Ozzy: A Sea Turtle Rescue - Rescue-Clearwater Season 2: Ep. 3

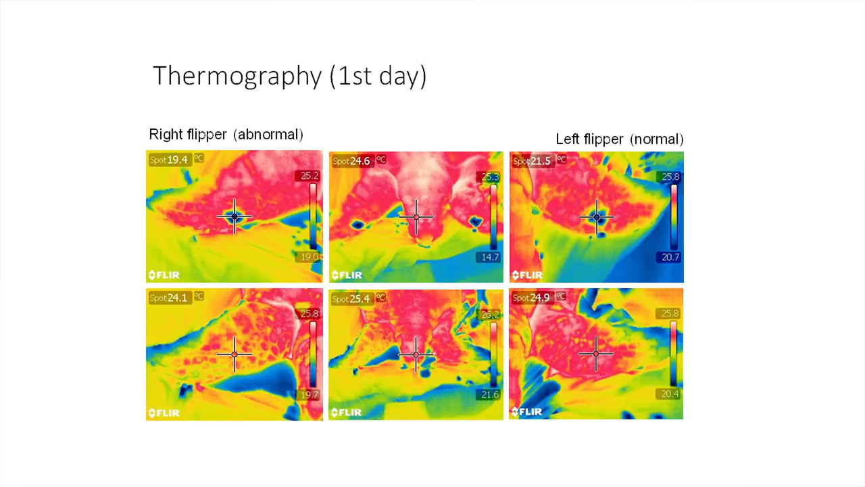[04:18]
So what we did is we came up with something different. We applied hot and cold to see if we could
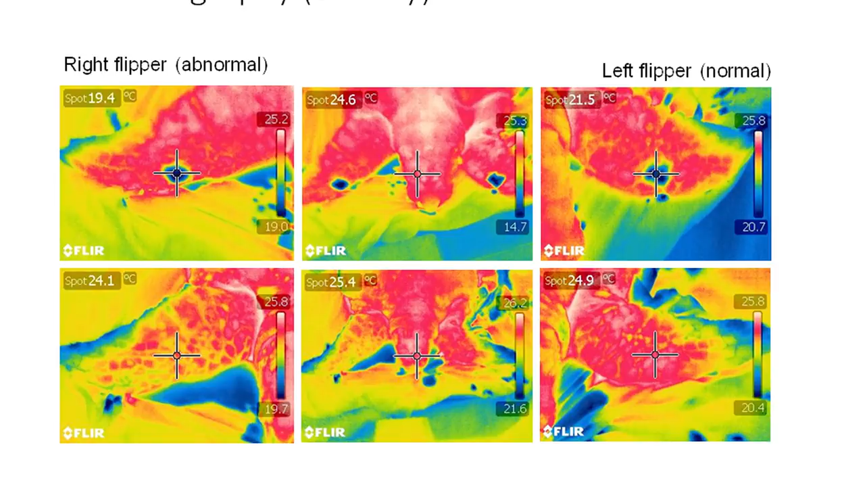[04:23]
use that to assess how the blood flow was going to that damaged flipper.
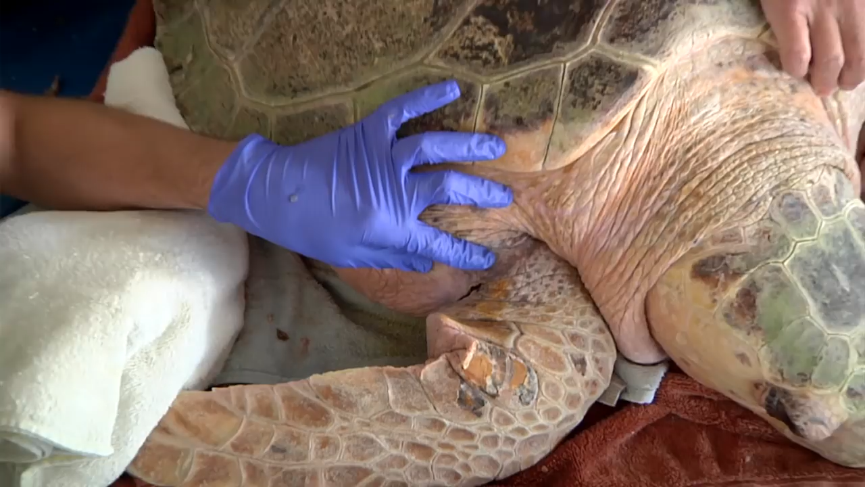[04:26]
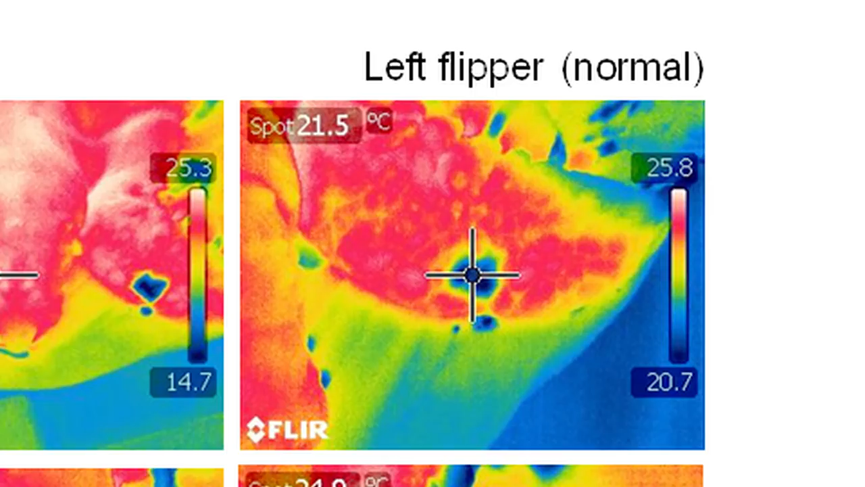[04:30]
On screen: spot 21.5°C
And so we actually applied ice to both her normal flipper on the left and her damaged flipper on the right.